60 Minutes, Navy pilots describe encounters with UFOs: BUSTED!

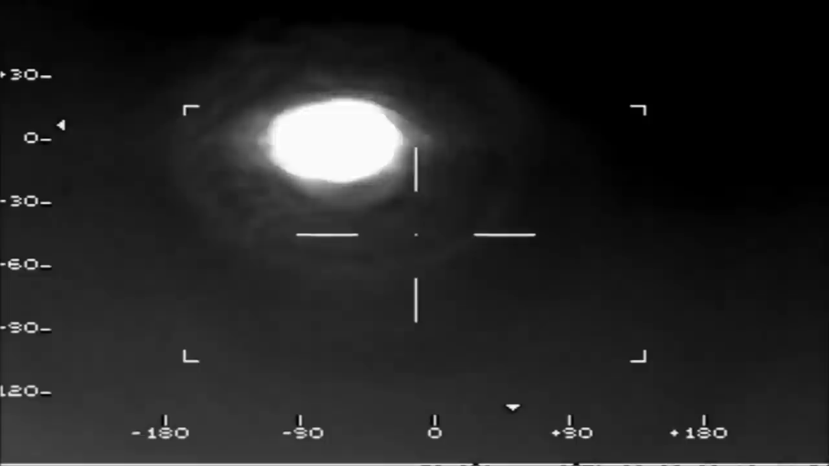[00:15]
Finally, the government has acknowledged the existence of UFOs, which coincided with the release of this footage of a UFO,
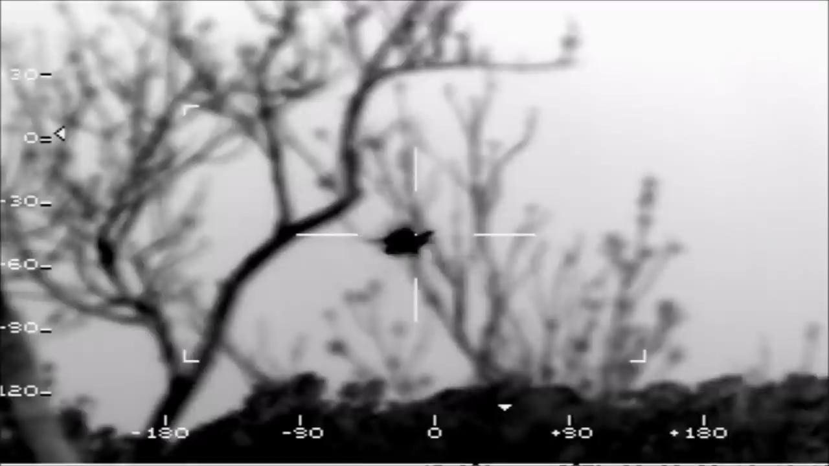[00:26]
which I think you'll agree blows away completely all the previously declassified and leaked UFO footage.
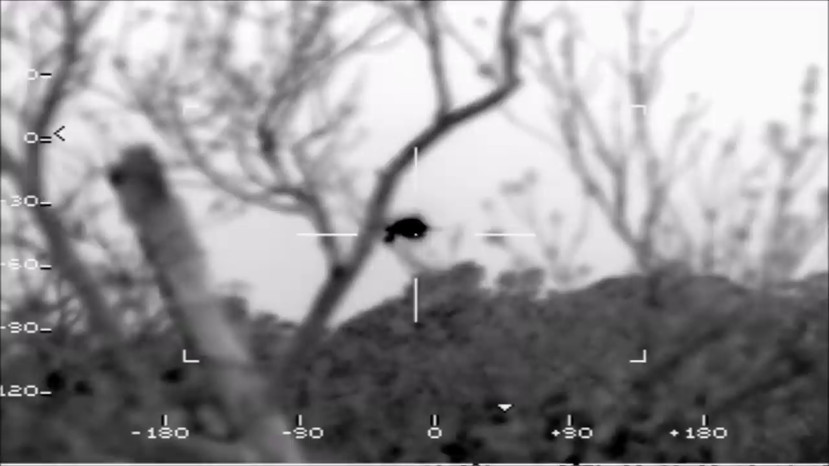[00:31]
It clearly depicts a craft with no control surfaces, which is hovering and slowly descending. There are no signs of propulsion on this craft, yet it defies gravity whilst emitting this strange aura, which has been widely speculated by experts to be some sort of anti-gravity drive. It was capable of hypersonic speeds observed by hundreds of witnesses,
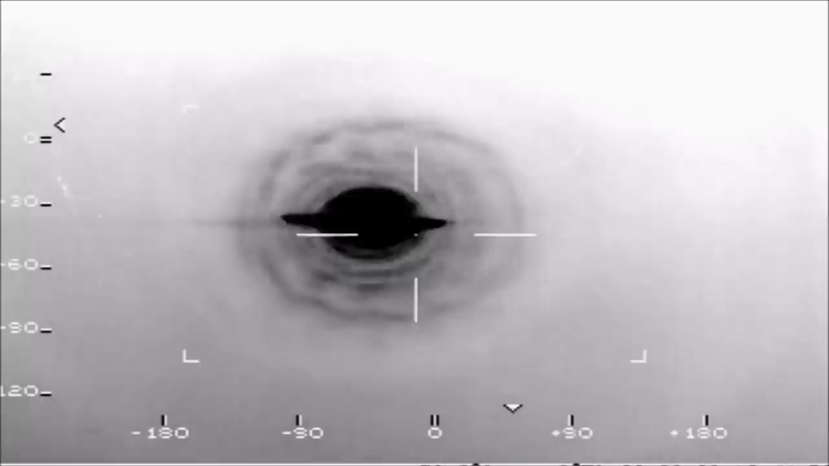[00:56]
none of whom could explain what they saw because it was jamming their radar.
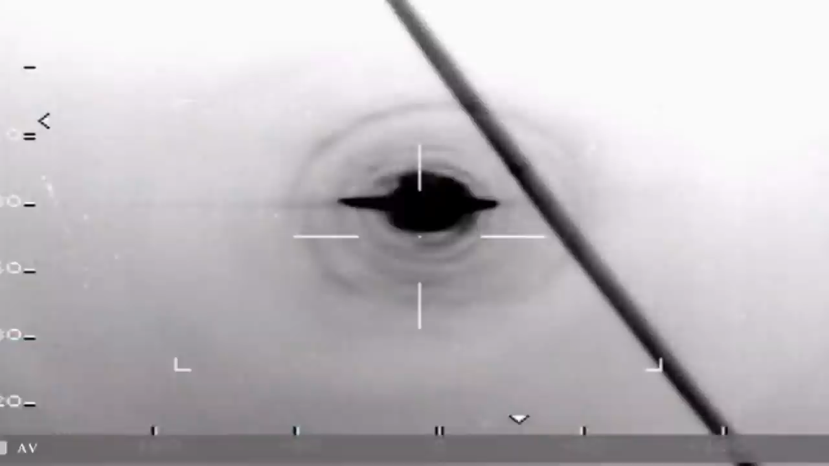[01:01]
This is it, people. These things are real. The evidence is overwhelming.
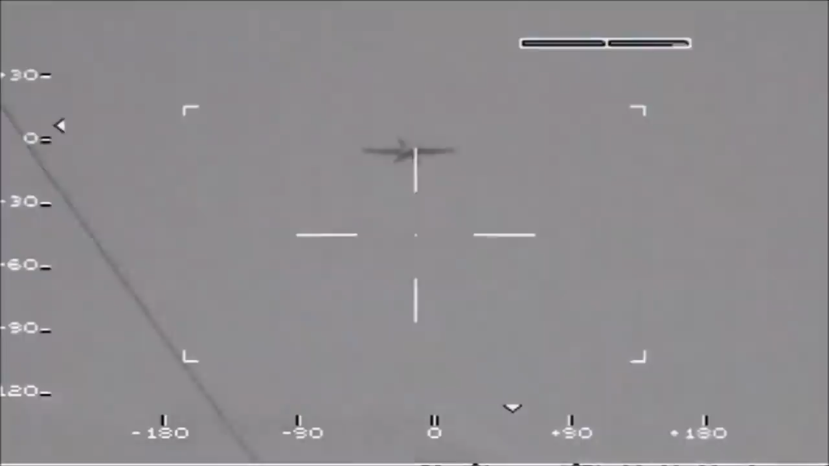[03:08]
Okay, I've got to admit, I was being a little tongue-in-cheek there.
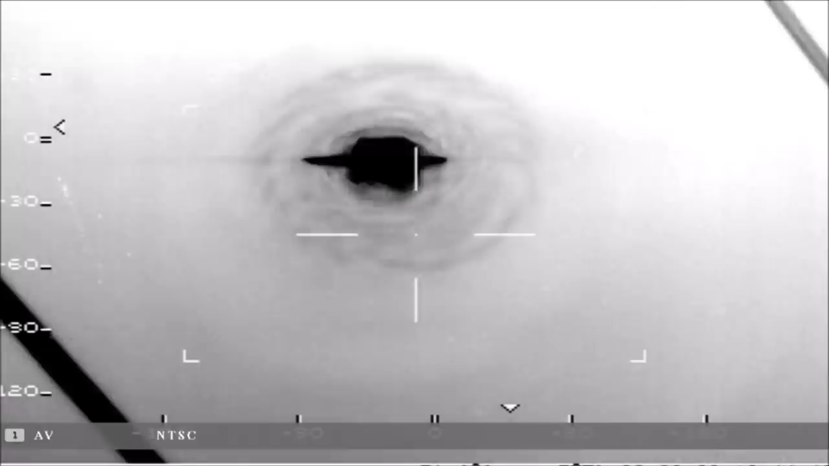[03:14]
This is actually from some guy on YouTube who, I've got to say, has some pretty awesome infrared video of military planes. This one is an F-18 in the infrared.
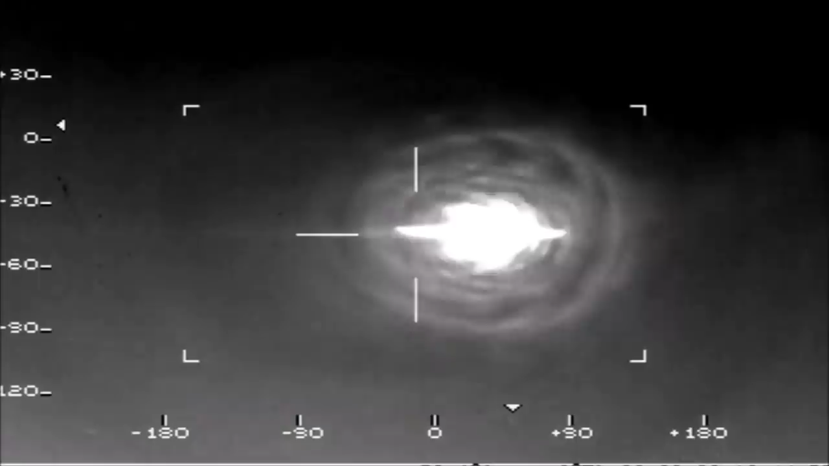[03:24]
The point should be made pretty clearly at this point.
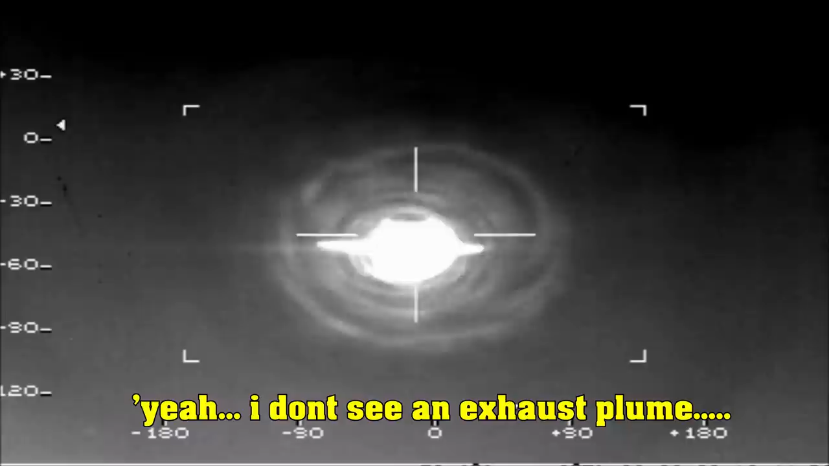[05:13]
And tell me again, where exactly is the exhaust plume on this UFO? Oh, that's right. There isn't one.
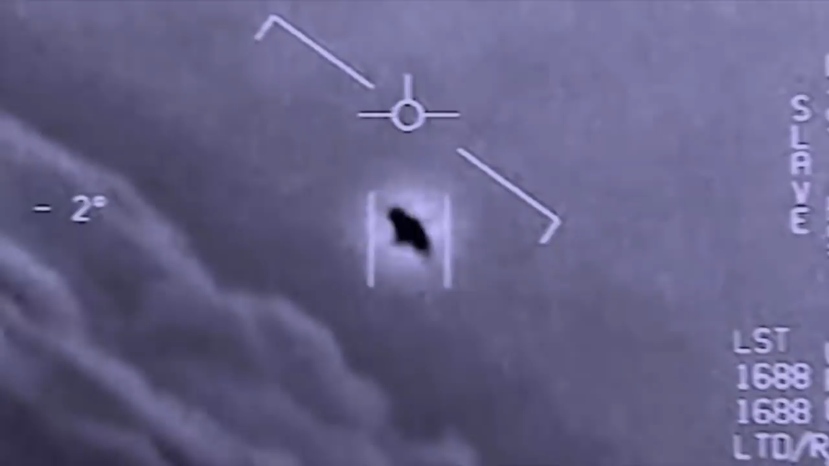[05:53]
Doesn't that argue that it's not a conventional propulsion system?
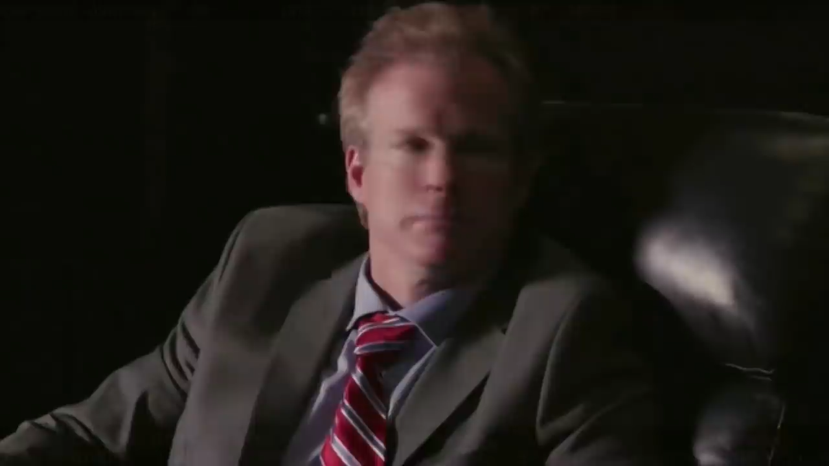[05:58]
Wow, black hot with a white aura means that
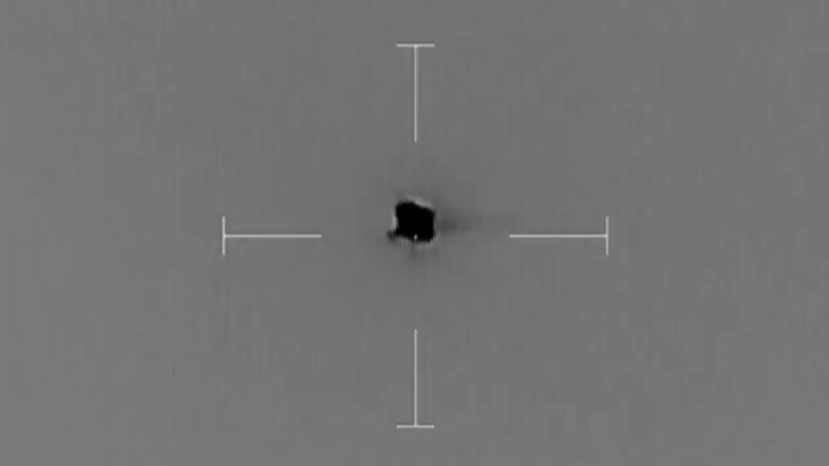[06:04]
it's not a conventional propulsion system. So, it couldn't possibly be, say, an edge enhancement image processing on the camera or something.
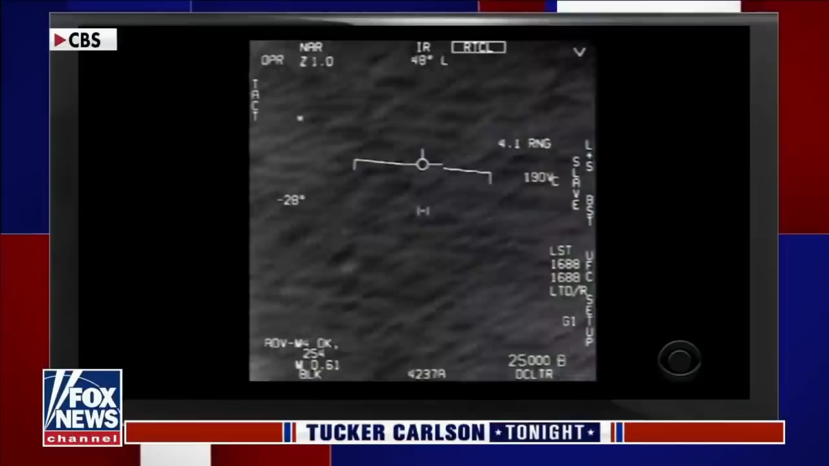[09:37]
A Navy aircrew struggles to lock on to a fast-moving object off the U.S. Atlantic coast in 2015.
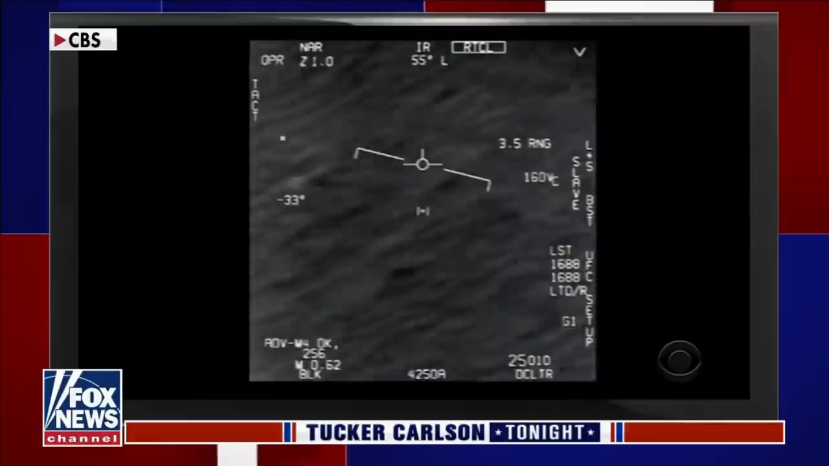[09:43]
Wow. CBS really did their due diligence there. I mean, your suspicion should have been first clued in when, yeah, you can just about make out it flapping its wings.
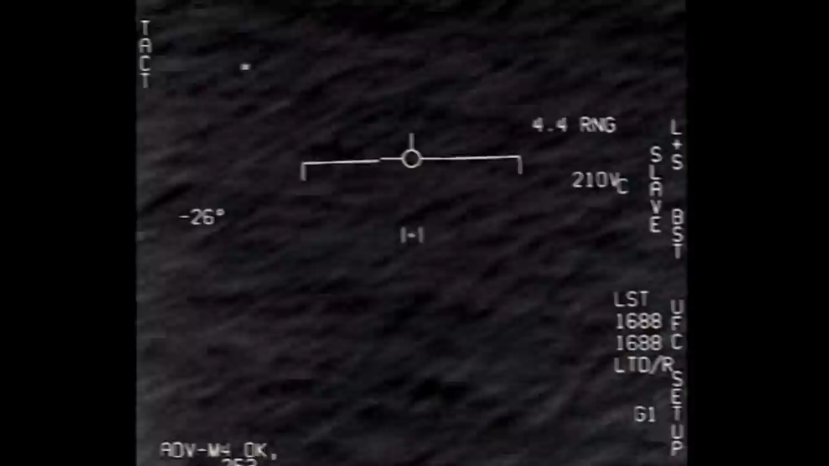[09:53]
You know, vroom, vroom, vroom, vroom. You know, all you really had to do was understand what the numbers on the display meant and you could work it all out.
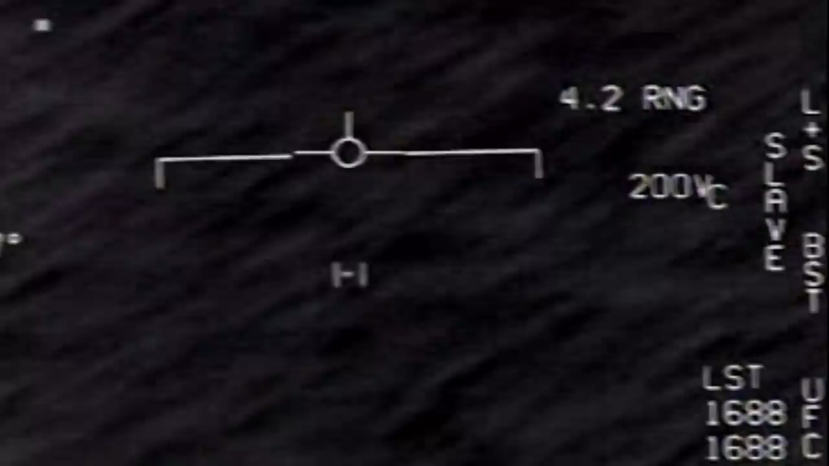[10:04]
With maybe the most simplest being the range to the object coming up as about four miles.